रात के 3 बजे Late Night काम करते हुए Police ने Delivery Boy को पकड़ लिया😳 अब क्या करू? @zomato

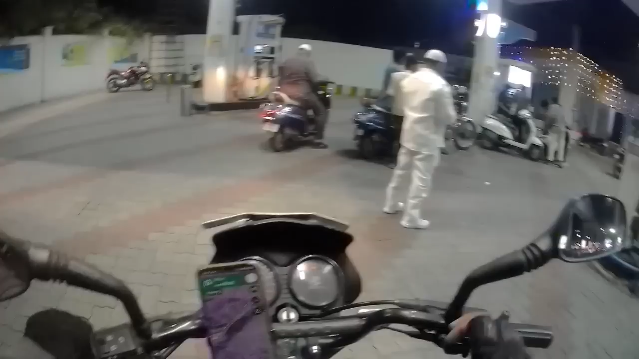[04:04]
तो भाई ऑर्डर करते करते बज गए हैं, देखिए रात के 10:30 होने वाले हैं।
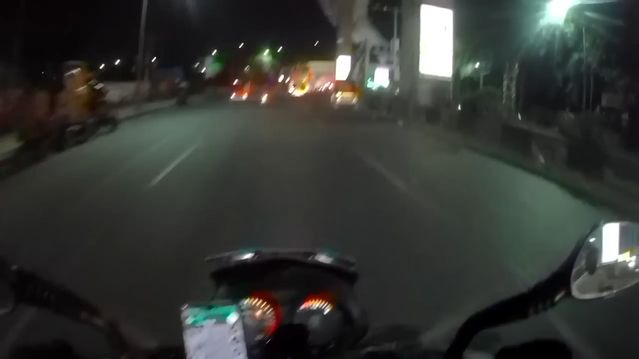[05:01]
और बंद कर दिया था मैं उन्हें पेट्रोल पंप वाला, क्या की बोला भाई बंद कर दो बोल के, तो बंद कर दिए थे अपन। तो बहरहाल जान दो 250 का दलाल ही, अब जो है कि जाके डिलीवर करेंगे।
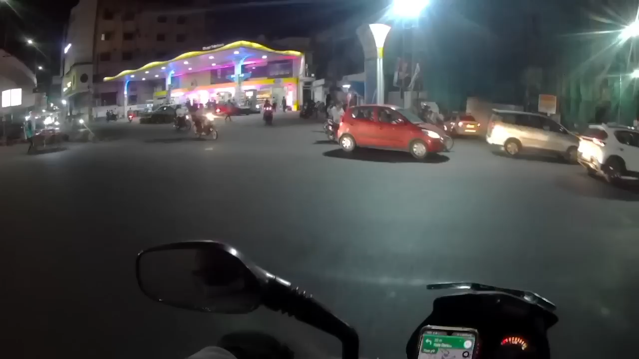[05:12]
3-4 बजे तक की गिग्स बुक करके रखे अपन, देखेंगे कितनी अर्निंग होती बोल के। 475 रुपीज़ इंसेंटिव देता गए थे तो कर लेंगे भाई। और आप लोग पूरा वीडियो लास्ट तक देखिए भाई प्लीज़।
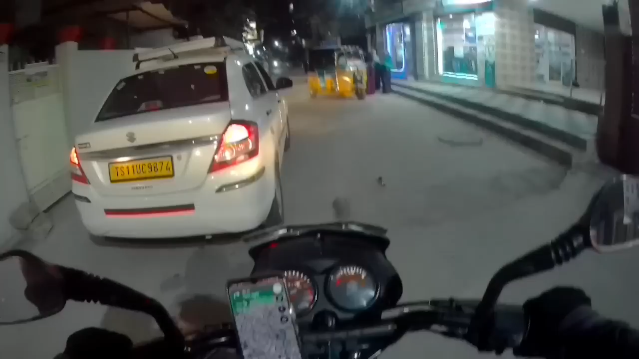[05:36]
अच्छा थैंक यू। ये देखो भाई टाइम हो रहे हैं